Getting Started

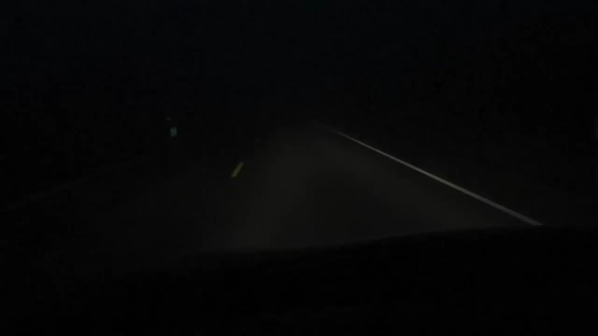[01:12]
two three lines ahead of you at the most and you got to take your time so far it's 22 miles we're almost there well made it here as you can see this